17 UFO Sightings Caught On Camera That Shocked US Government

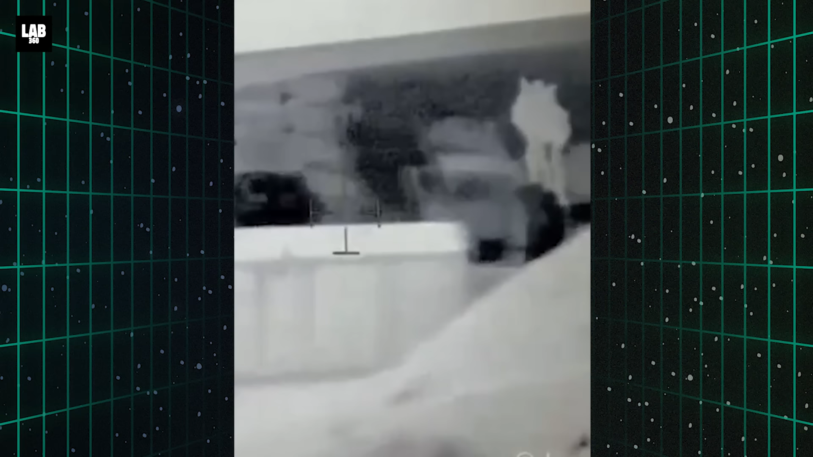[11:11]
footage from 2018 of a military filmed uap incursion
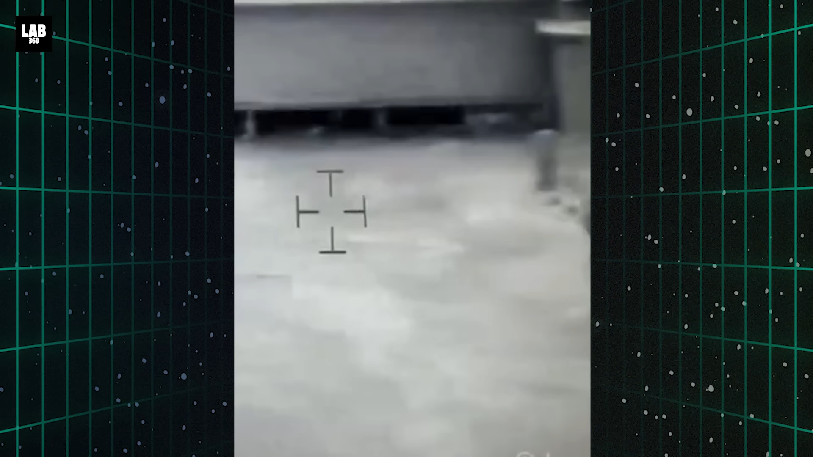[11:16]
within a united states joint operations base in iraq
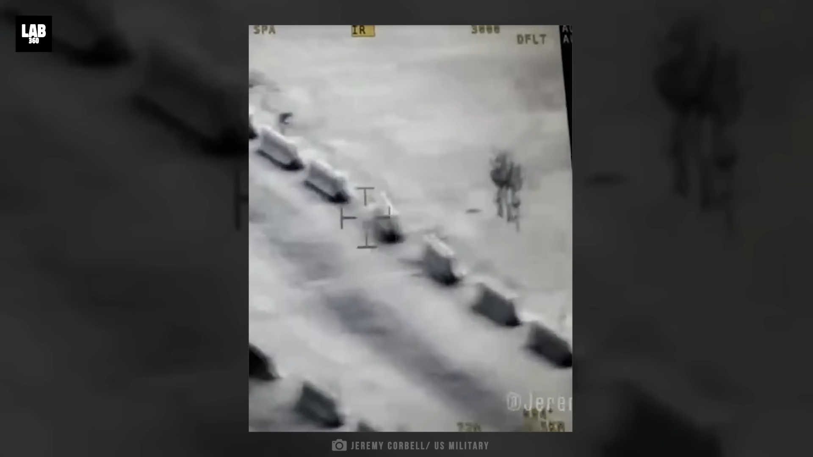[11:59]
the odd part is it kept going white and black meaning hot and cold instantaneously
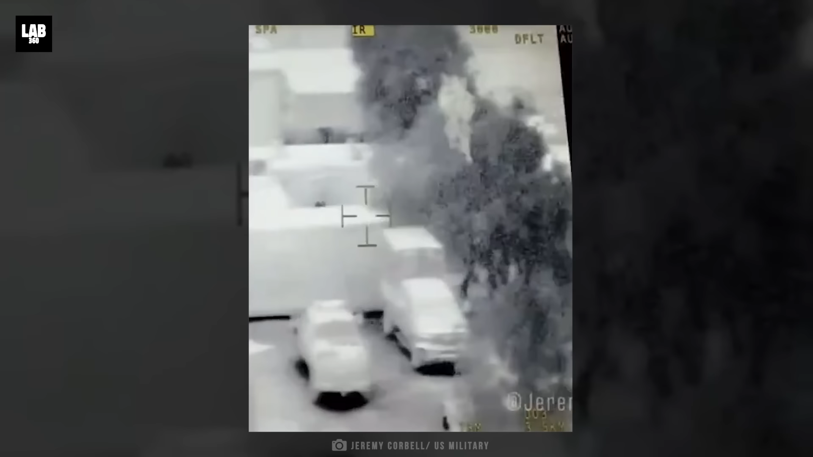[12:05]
so as to not get detected by the thermal vision camera which goes to show that this uap knew it was being monitored for the heat it was emitting and made
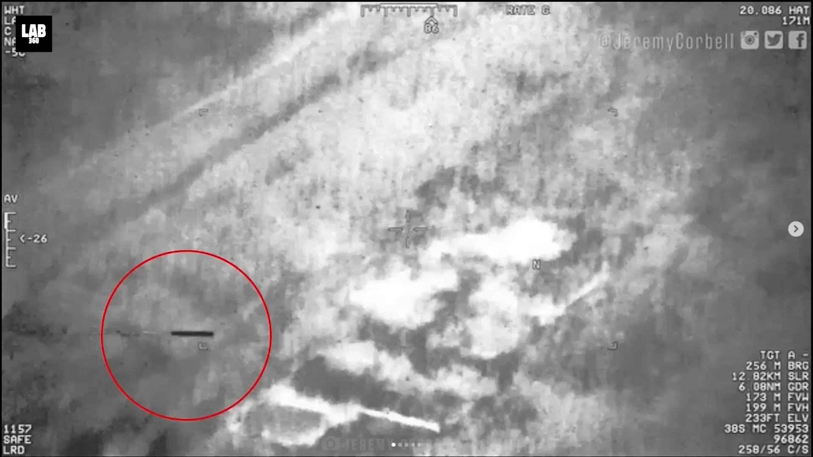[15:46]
this mysterious hovering object bears a striking resemblance to the baghdad phantom a
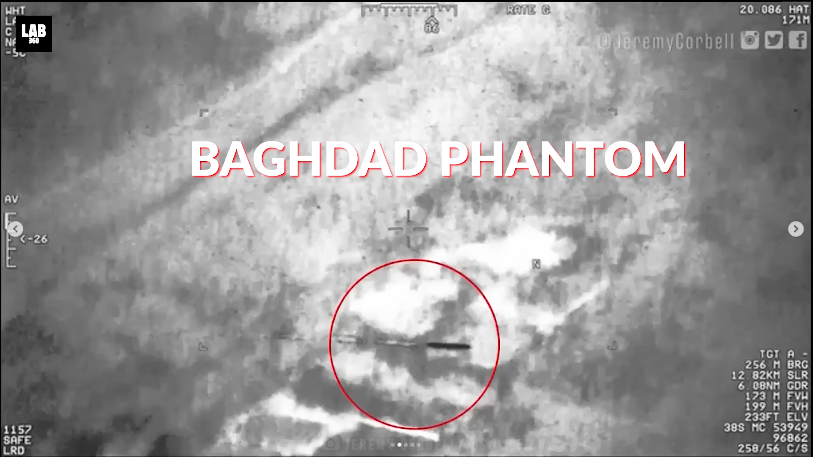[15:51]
skinny cylindrical object spotted above iraq in may 2022 by the infrared heat camera of a u.s air force reaper drone
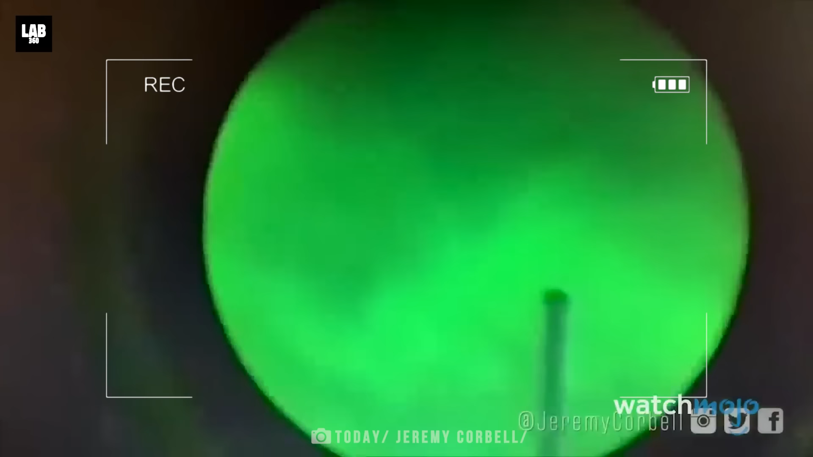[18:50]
surprisingly the military personnel who recorded this video said that the ufo was
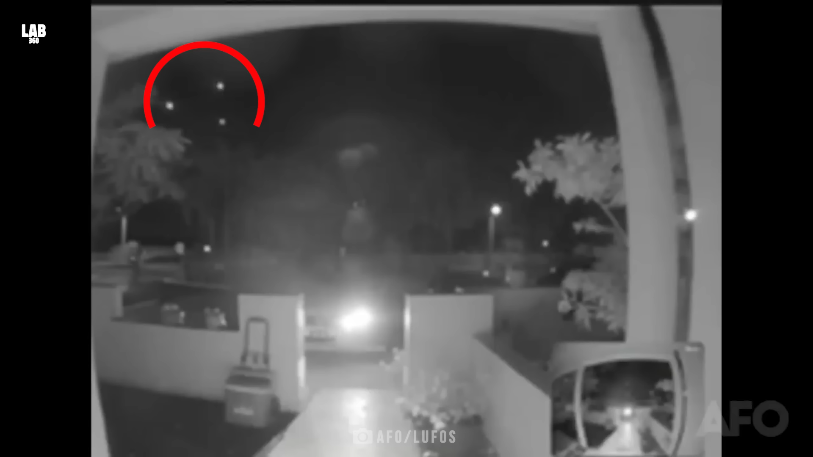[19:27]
this video three ufos can be seen to move in the formation of an equilateral triangle such
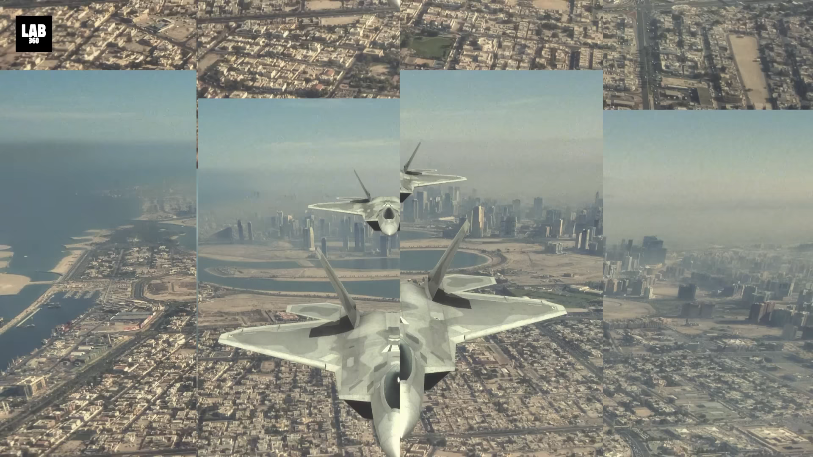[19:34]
a formation would be very difficult to maintain when moving at high speeds
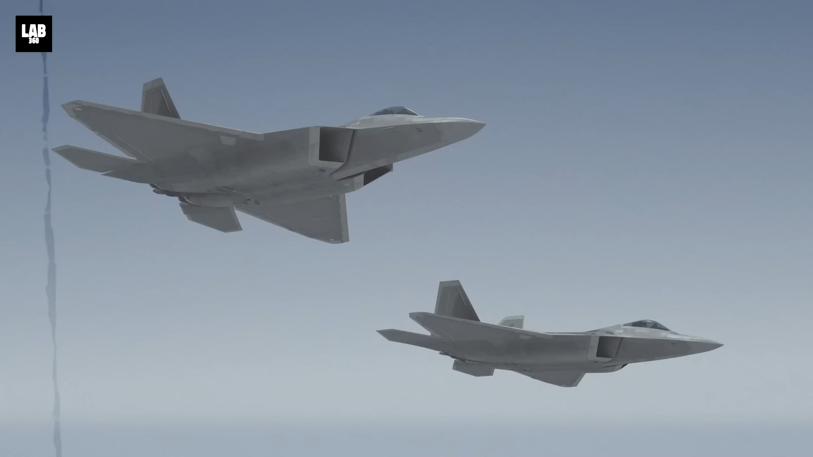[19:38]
by any of the current known aircrafts the
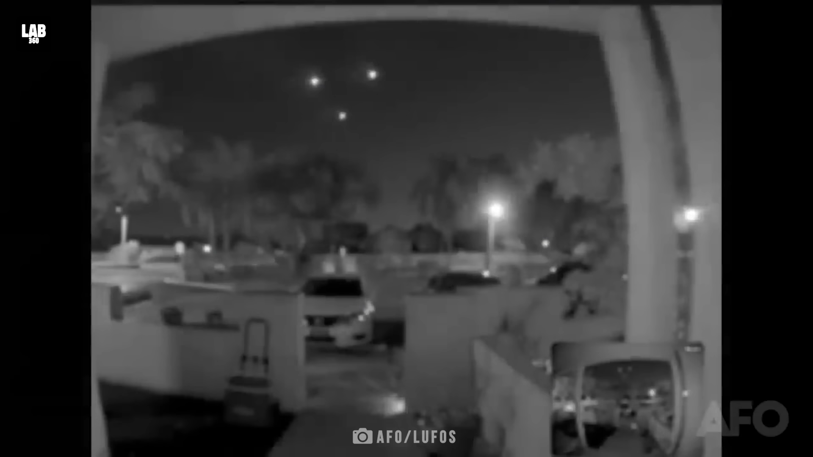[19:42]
ufos then eventually disperse in different directions
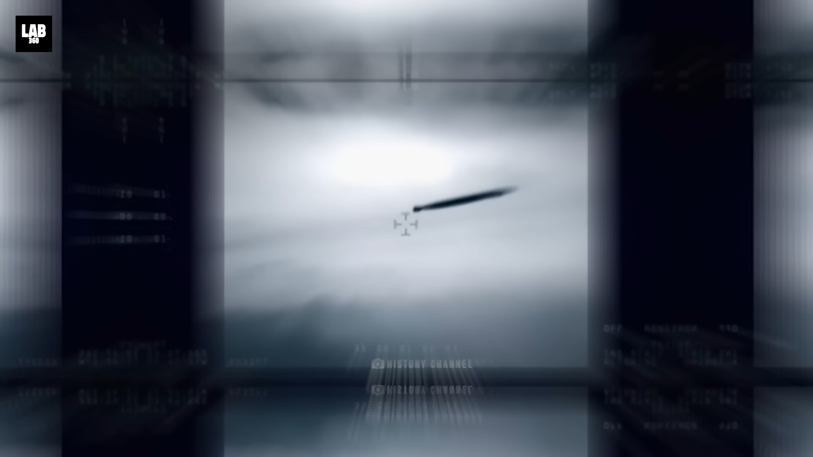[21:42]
as time goes by the frontal part of the ufo moves ahead leaving behind a long horizontal part even after studying the footage for two years the chilean military was unable to identify this unusual
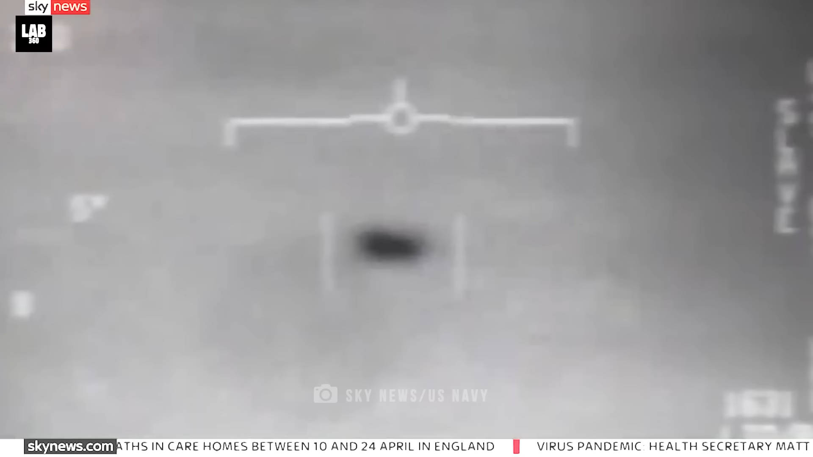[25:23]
at first the pilot thought there was some error with his radar but after some time he realized that it was indeed an aircraft hovering right in front of him it
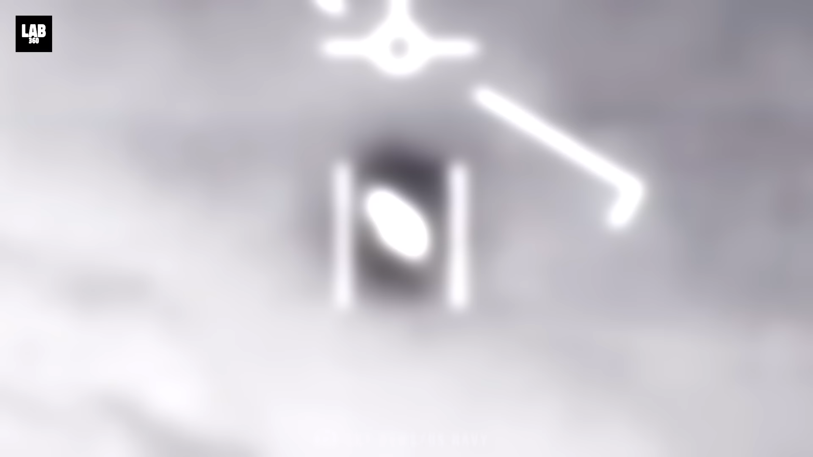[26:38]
pilot seemed bamboozled on seeing this uap at first what further shocked them was the tilting movement of the craft from left to right that it maneuvered midair while traveling at great speeds the pilot also noted that the
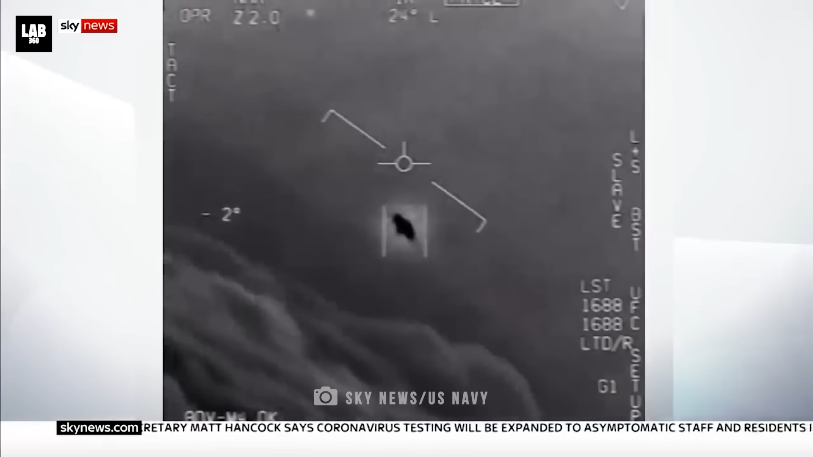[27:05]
this flying saucer would need to possess immense power
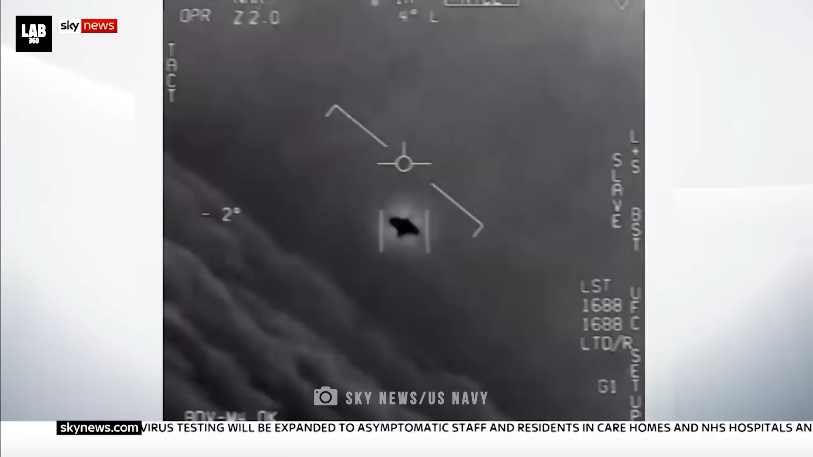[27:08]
to move at such great speeds in spite of such obstruction from the wind the department of defense is yet to establish what exactly this uap was